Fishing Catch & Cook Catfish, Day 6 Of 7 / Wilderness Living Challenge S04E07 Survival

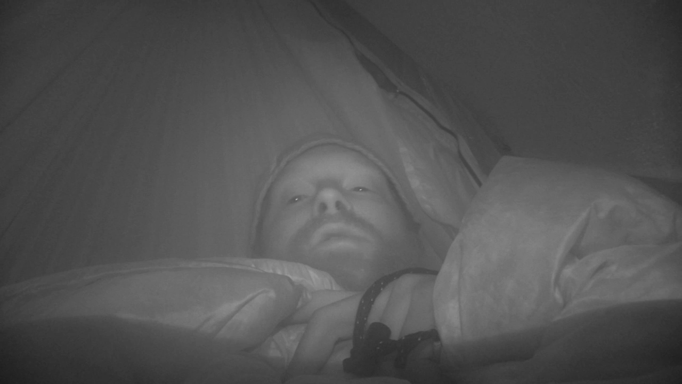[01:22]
And I don't want to get out of my nice warm hammock. So cozy. But we're changing lodgings. Sooner we get going, sooner we can get on to new things. Hopefully some catfish. Rabbits. Rabbits in a new place. There weren't any here. We've gone through all the resources that are here for the most part and found them fairly thin,
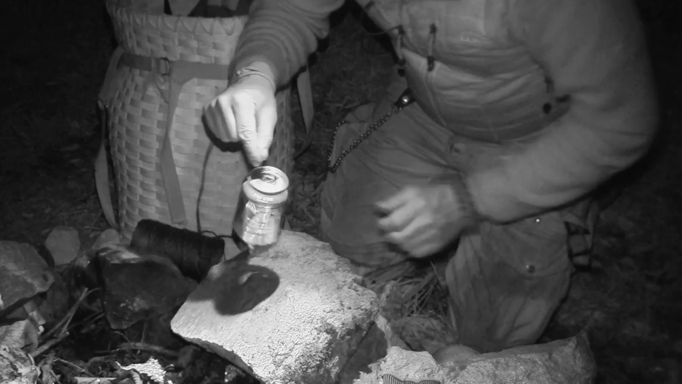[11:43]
Always a relief to get the first fish, then you know there's actually fish around.
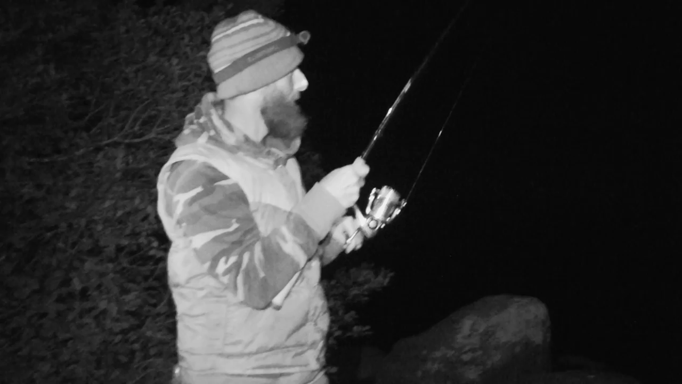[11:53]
Not a big one, but we'll see once it gets closer. So you felt the bite, right? I felt it nibbling when you walked away. And it swam toward us, so that's why the bell didn't keep going. Yeah. So it was always there. Alright.
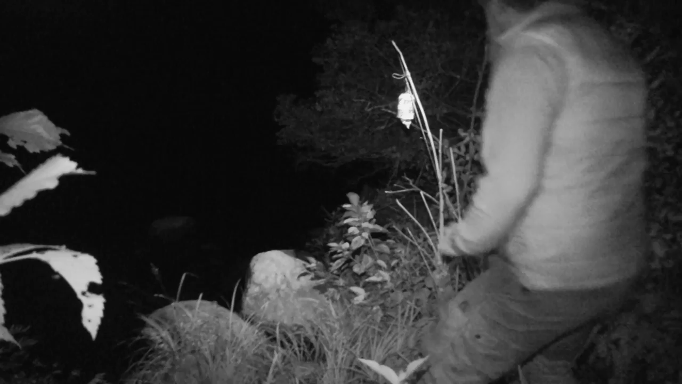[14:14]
Just playing with it. Ah, oh, just playing with it. I missed him. All right, so Zach was snoozing and losing. Fish here now. Fish here, and bam, we got him.
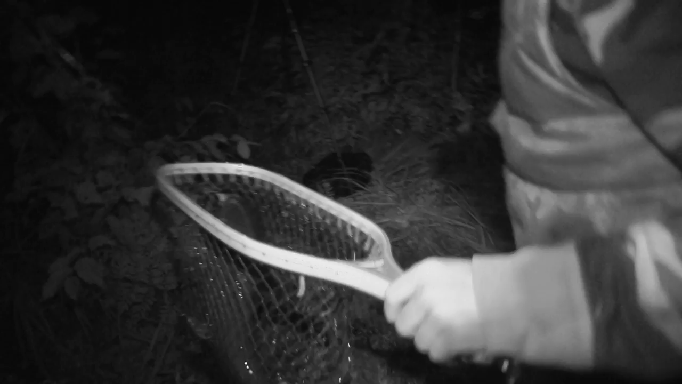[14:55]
Got him. Unless I got the bottom. There we go, 3 for Chris.
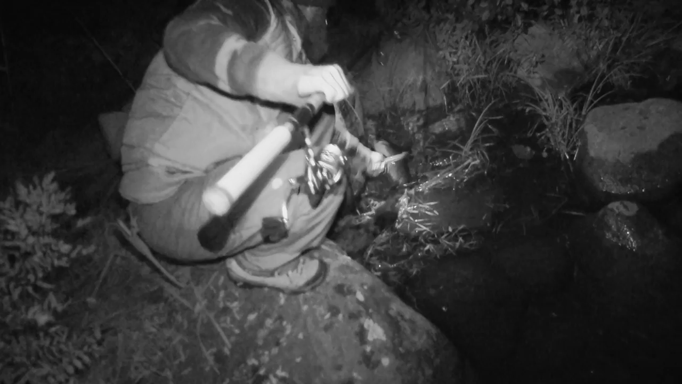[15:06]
We can get him. Yeehaw. Yeehaw, we get to eat.
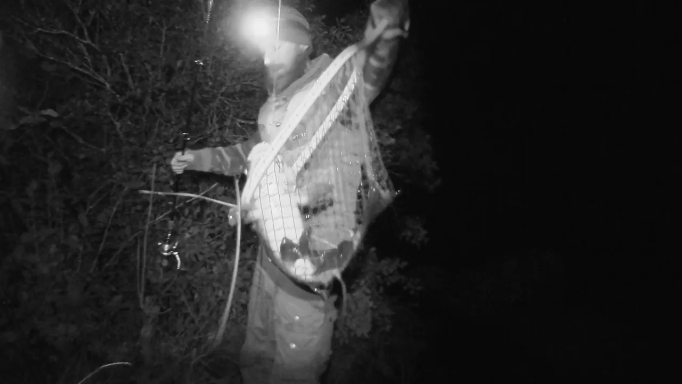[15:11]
All right. All right. We can get the fire going.
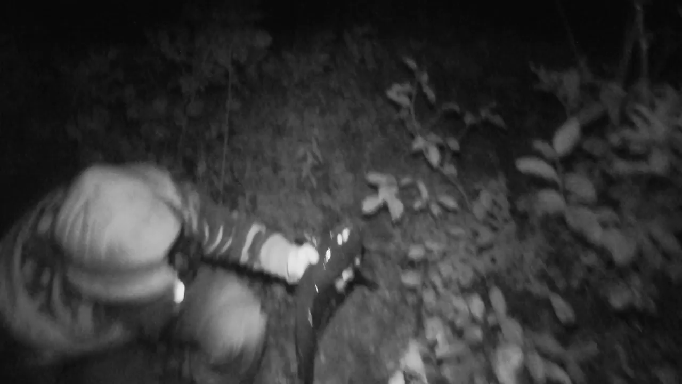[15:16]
All right, there's our catfish. Ready to go, gutted.
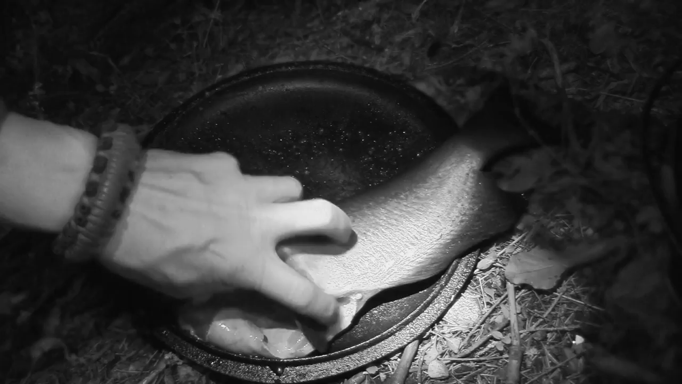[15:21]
Chris got it down by the river and de-headed. And we're just gonna put it over here on the fire, on the coals. Well, we gotta get the coals there first.